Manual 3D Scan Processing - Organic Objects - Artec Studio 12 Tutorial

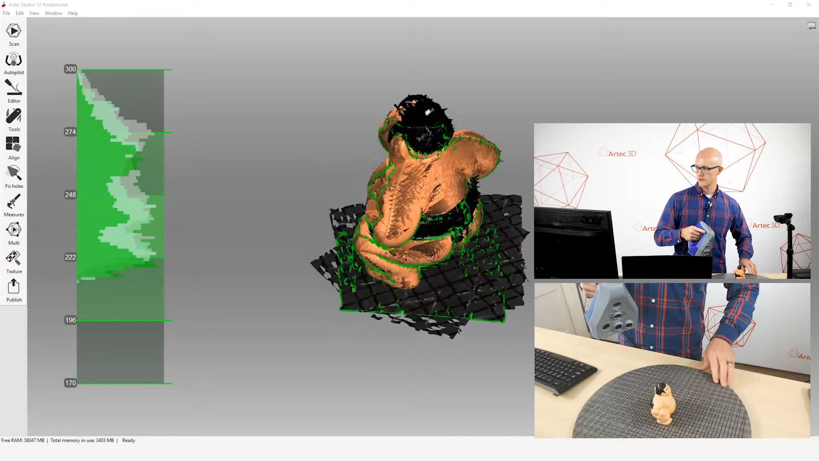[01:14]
Now I have disabled the automatic base removal because I want to show you step-by-step the process that you might use no matter what the object is.
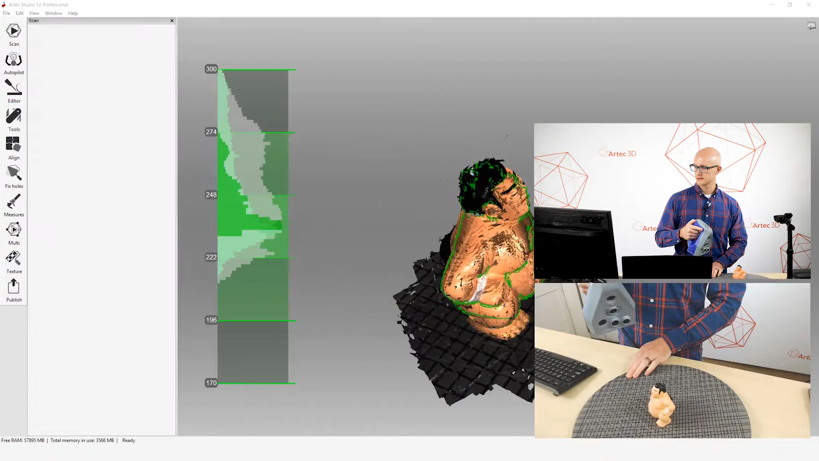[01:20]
But if I were to enable automatic base removal, it would automatically remove this turntable
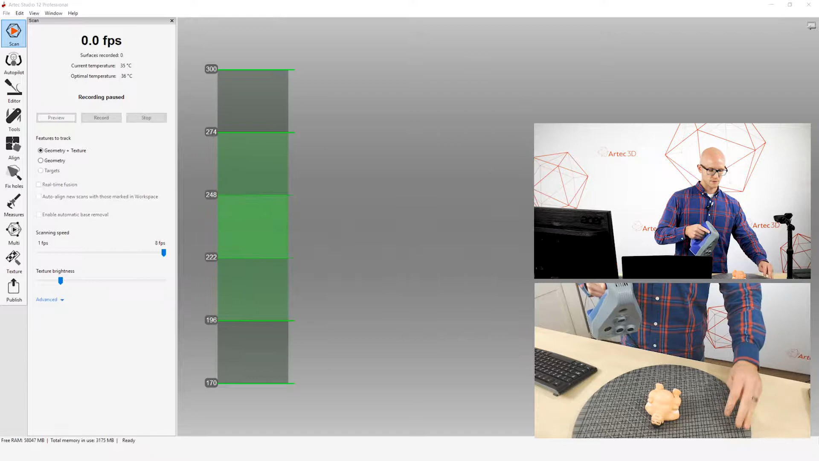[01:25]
after I'm done scanning.
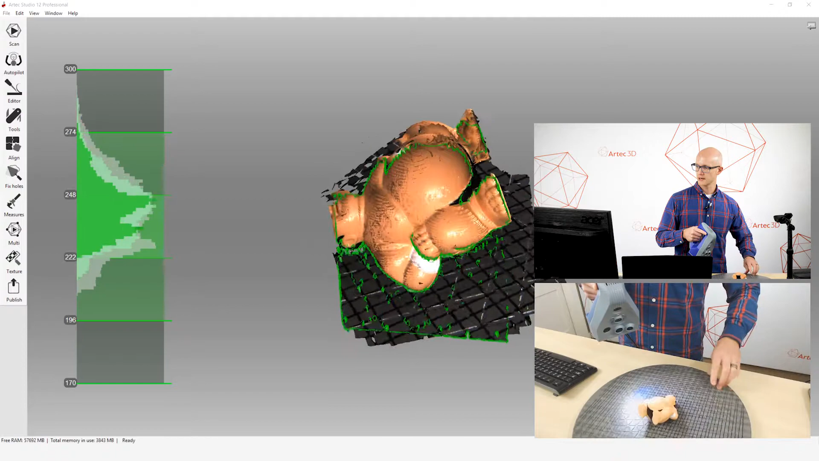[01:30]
Now I do want my complete object, so after each scan,
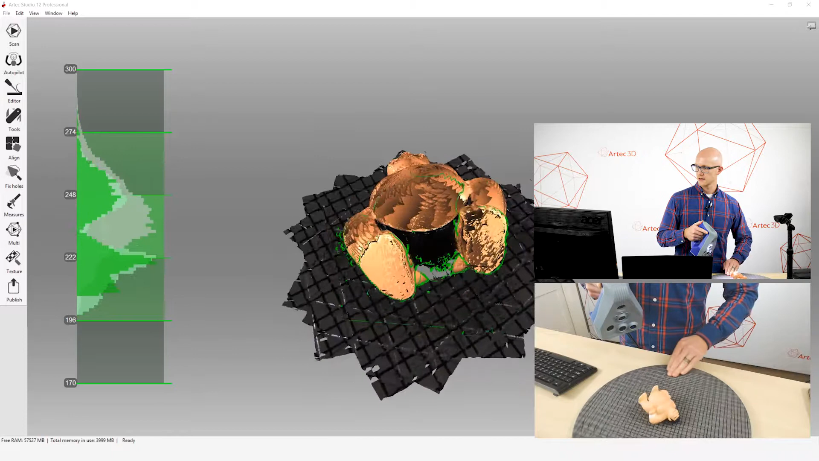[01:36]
I'll flip them over so I can get a different angle on each of these to capture all the obscured portions.
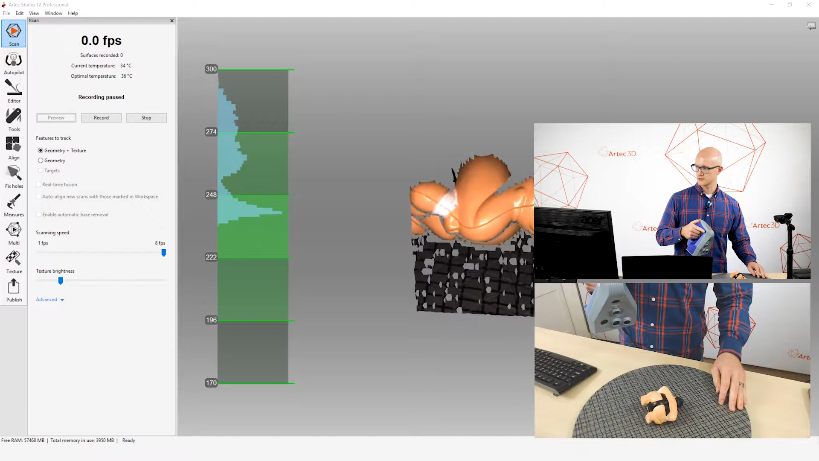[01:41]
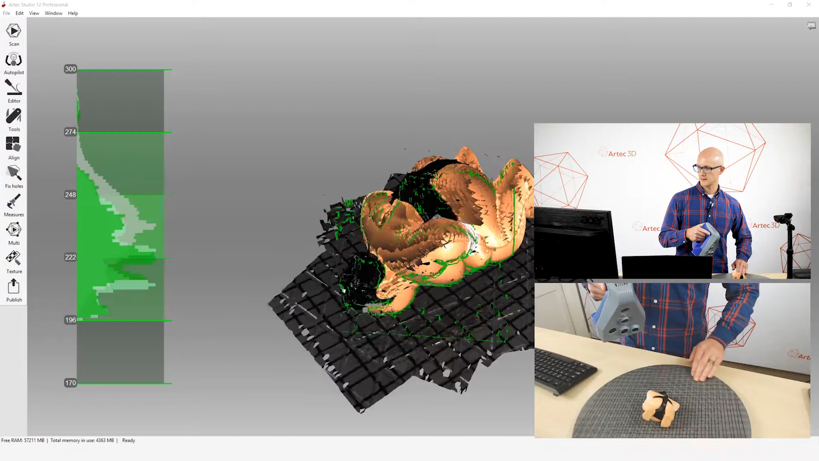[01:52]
So I'm just going to do three quick scans.
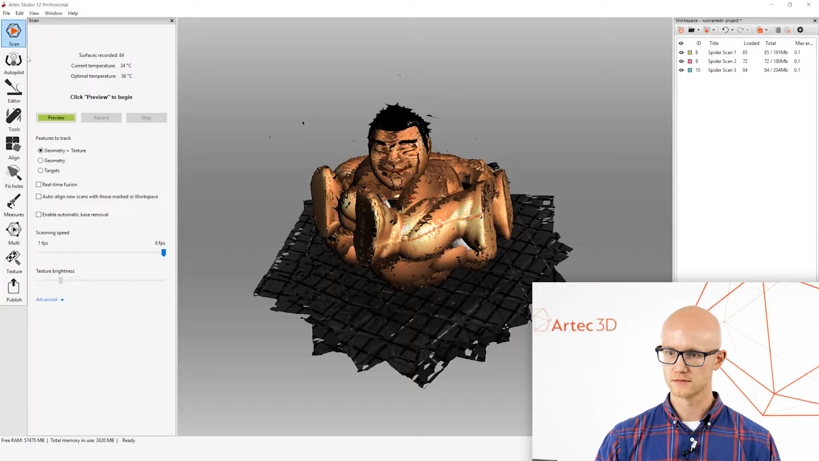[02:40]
So I'm going to come over to the editor.
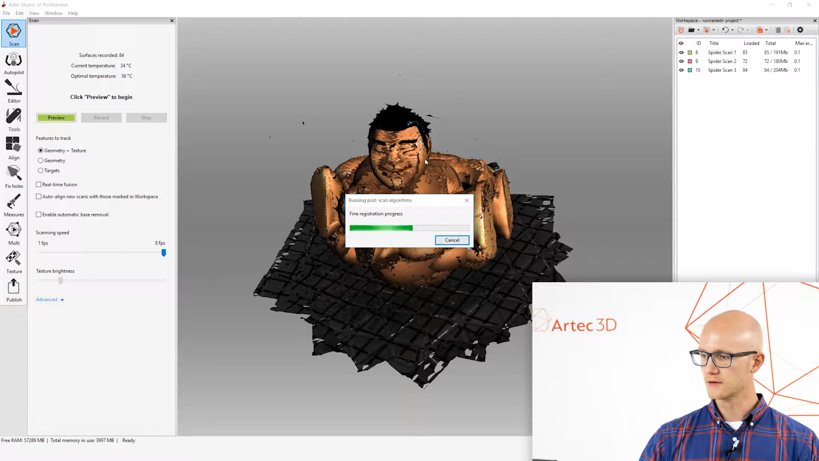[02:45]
You'll notice when it leaves the scan screen for that first time, it will run a fine registration automatically.
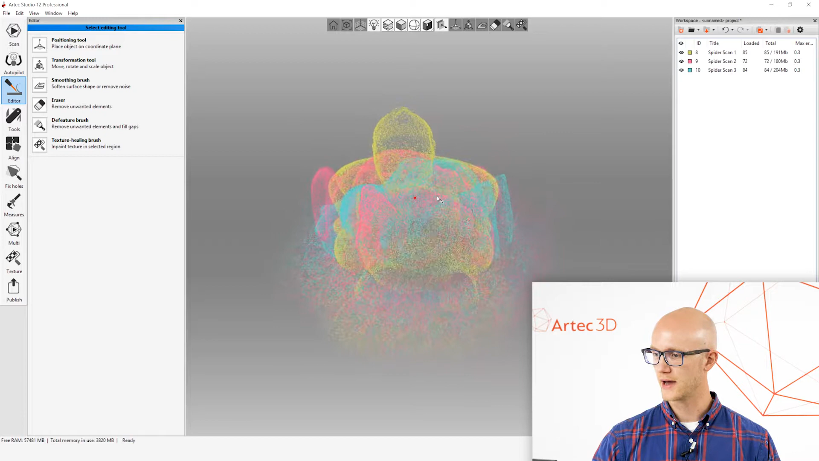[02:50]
And again, if you had automatic base removal enabled, then you might not have to do this, but you also might have other things around the scan that you don't actually want in your final mesh.
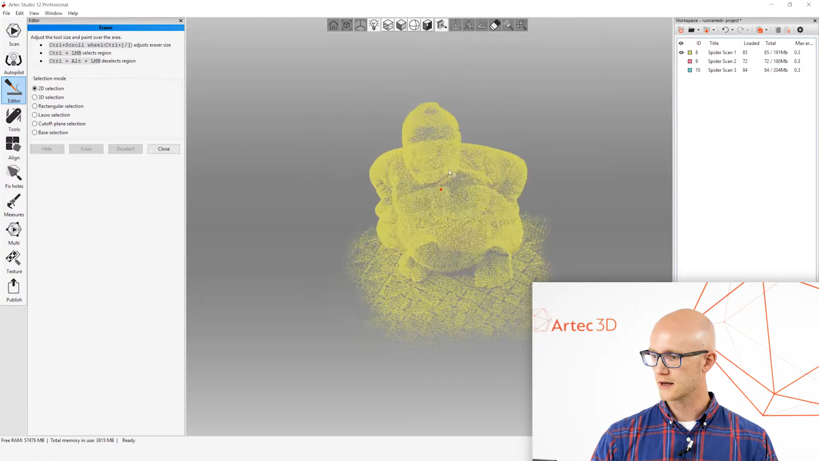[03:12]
So there is the cut-off plane selection, which is kind of a manual plane cut-off tool where I can select the base here,
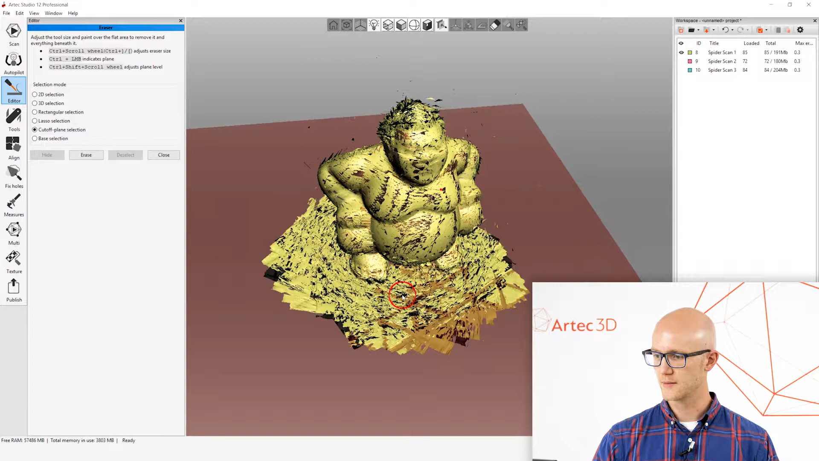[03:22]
move it up and down and choose to erase everything under that. There's also an actual base selection, which is a little more of a manual version of the automatic base removal process that happens during scanning. But you paint a little bit and then it chooses what it thinks it should remove for the base.
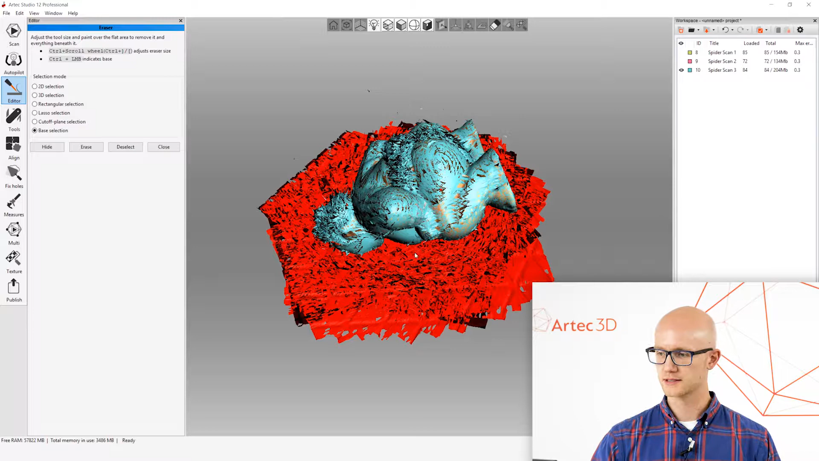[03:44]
All right. So you can do more editing if you want. You can erase complete portions.
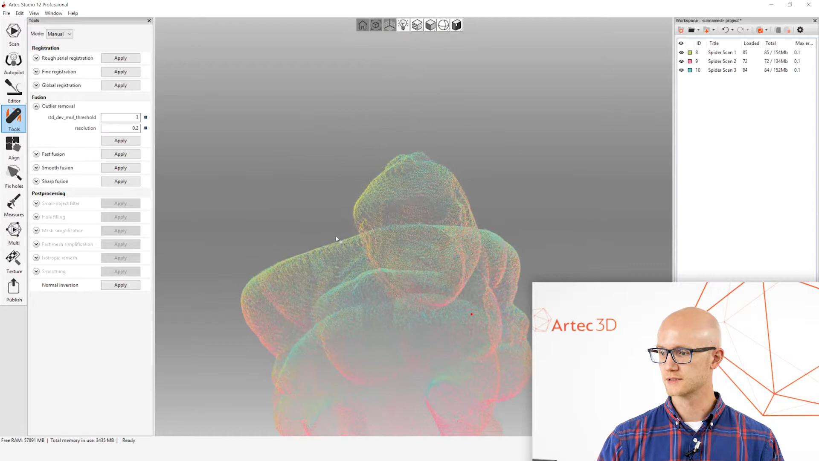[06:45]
So you want to make sure that's nice and clean.
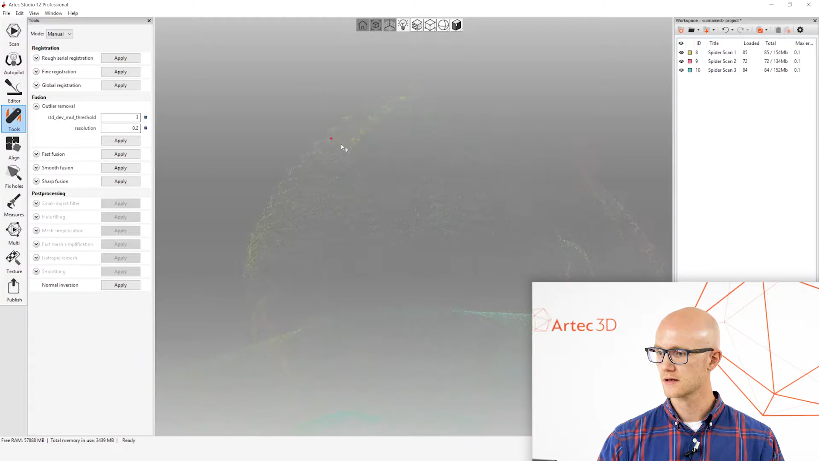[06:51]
If I change my points view here, notice all these points around here just kind of floating out there.
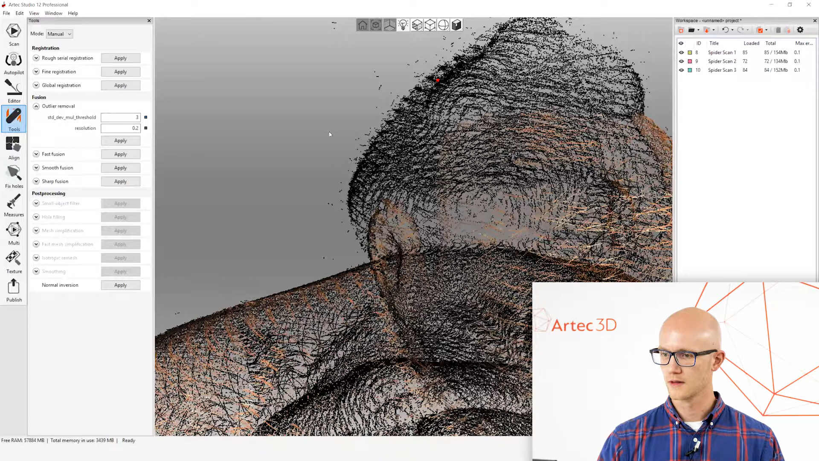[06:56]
Outlier removal cleans that up. So I've changed my settings here.